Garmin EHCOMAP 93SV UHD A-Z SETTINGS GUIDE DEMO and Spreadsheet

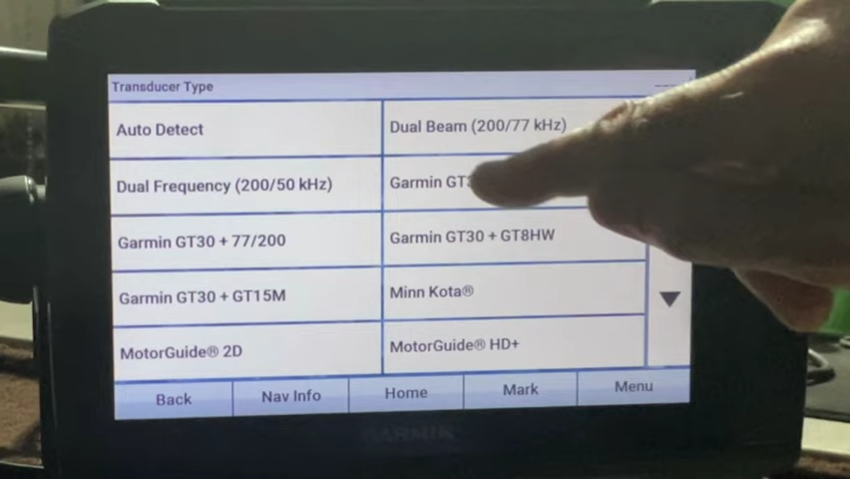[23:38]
Let's find the GT54 here.
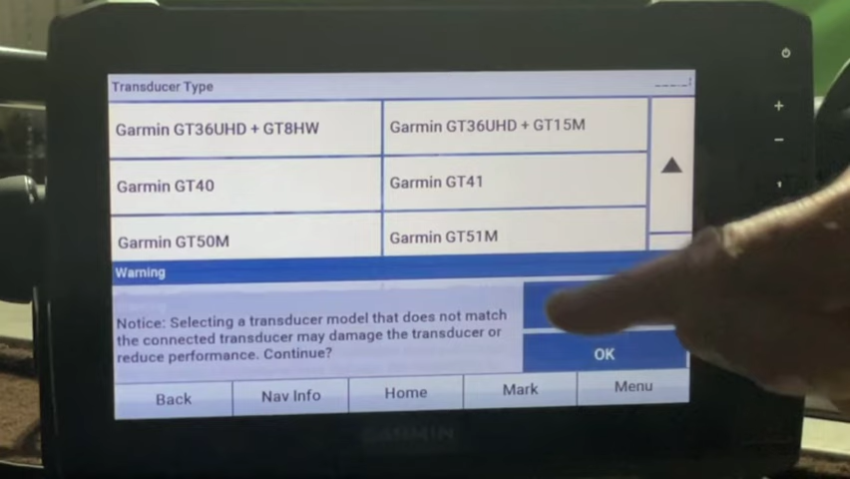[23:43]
Which is the transducer. I have in the back. See. Now, our frequency.
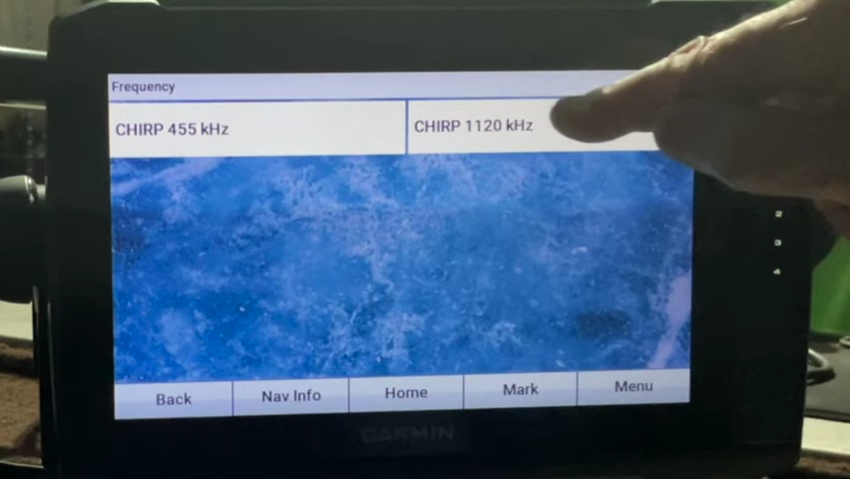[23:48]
Is. 1120. Depending on the transducers.
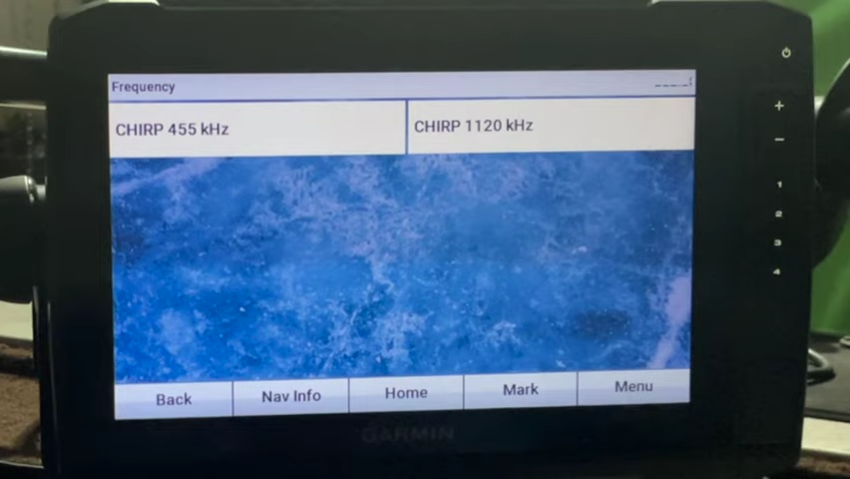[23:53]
What frequencies you can select. And, so my range. I set that at 70 foot. To start out with.
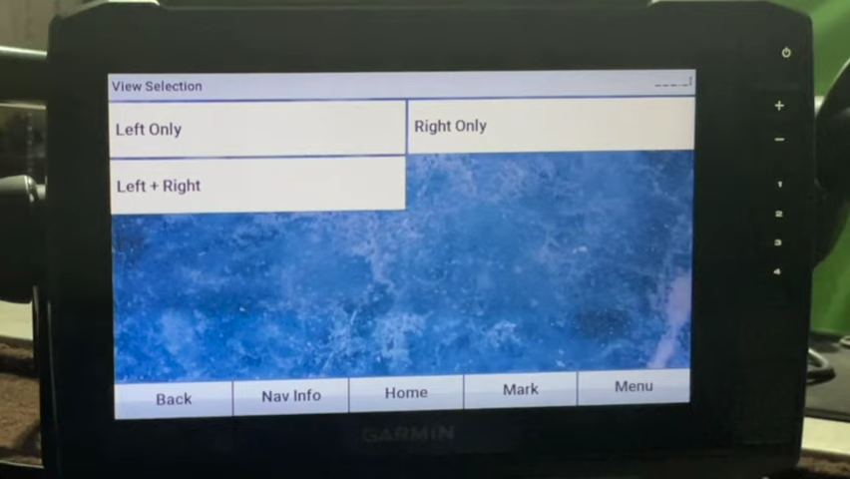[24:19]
And, I showed this in some other videos. You can view just the left side.
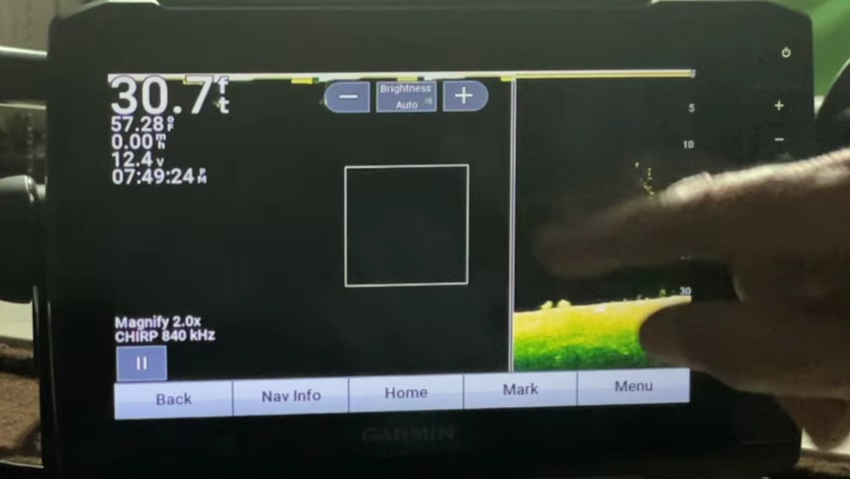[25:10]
On screen: depth 30.7 ft, water 57.28°F, speed 0.00 mph
I got my magnification box there. That's what I really wanted to show you.
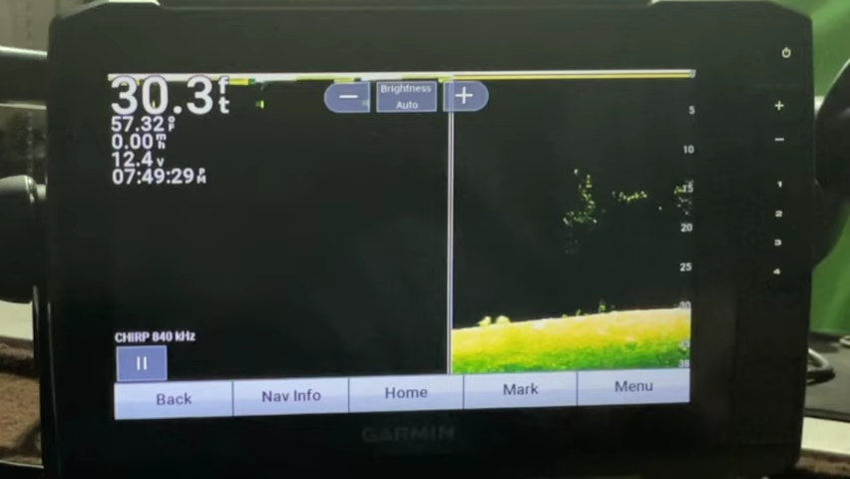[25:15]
On screen: depth 30.3 ft, water 57.32°F
I can get rid of that by pinching. Or, I can open it up. And, if you look over here.
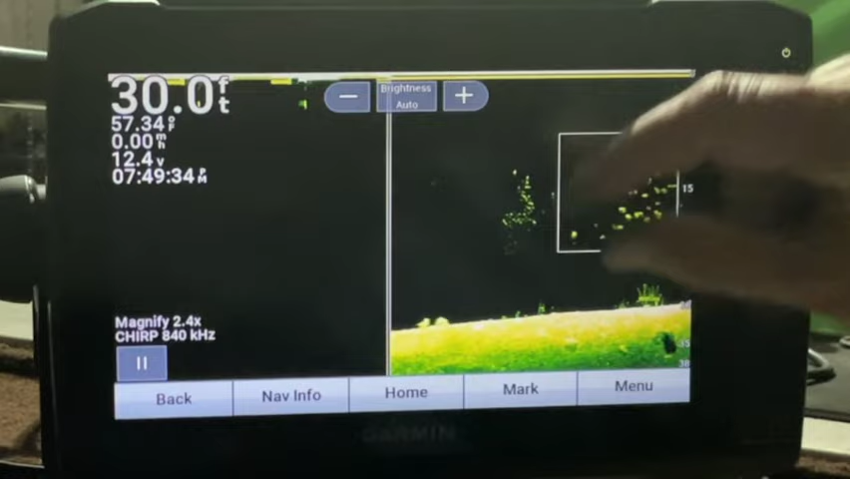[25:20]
On screen: depth 30.0 ft, water 57.34°F
It tells you what magnification you got. And, you can adjust that with your fingers.
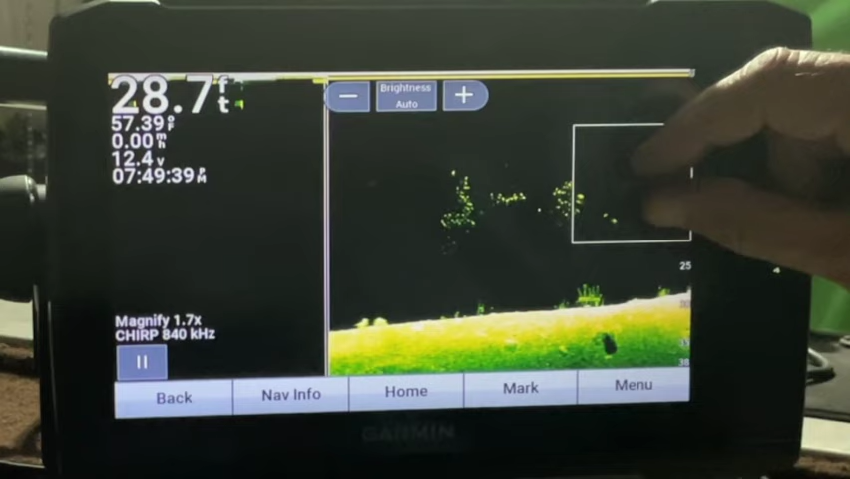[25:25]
On screen: depth 28.7 ft, water 57.39°F
You can make it less or more magnification.
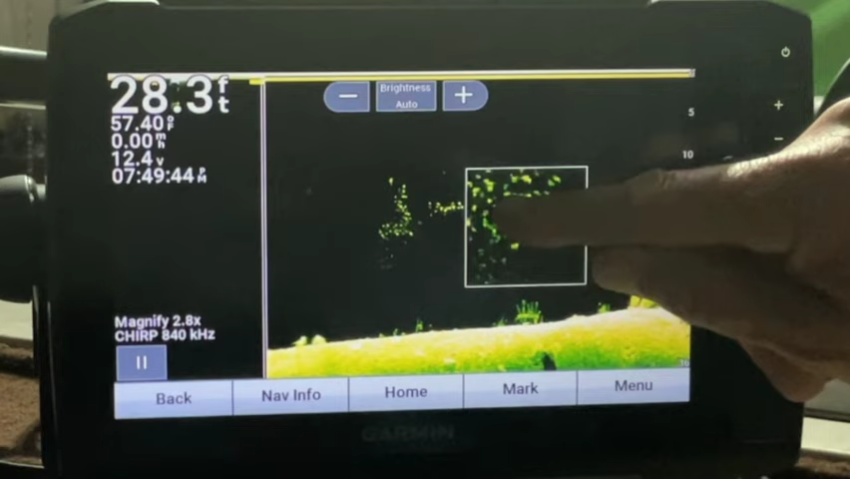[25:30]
On screen: depth 28.3 ft, water 57.40°F
Really like that feature. And, when it's out. You want it out of your way. Just pinch it away.
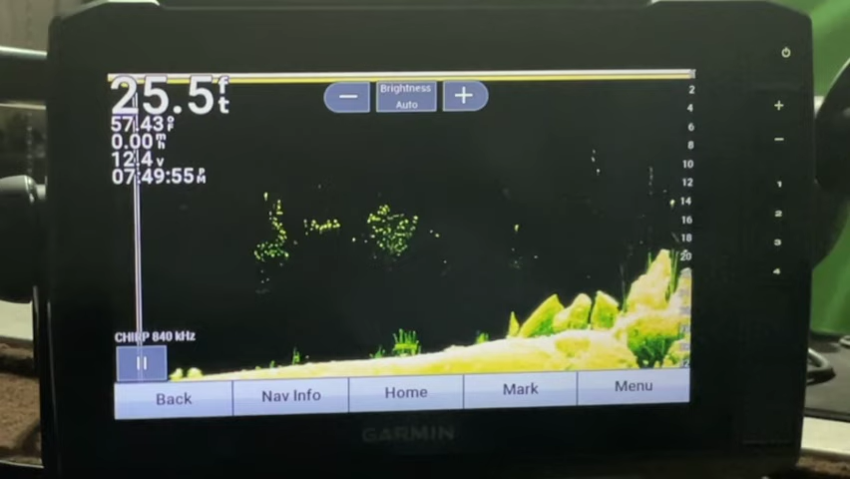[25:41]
On screen: depth 25.5 ft
Very handy. Let's see if it saved my combos.
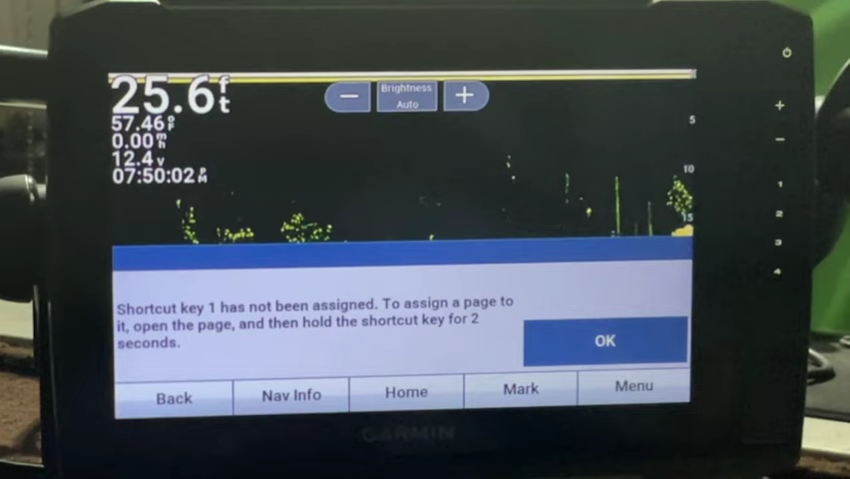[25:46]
On screen: depth 25.6 ft, water 57.46°F
Oh, no. I got to build all my combos again.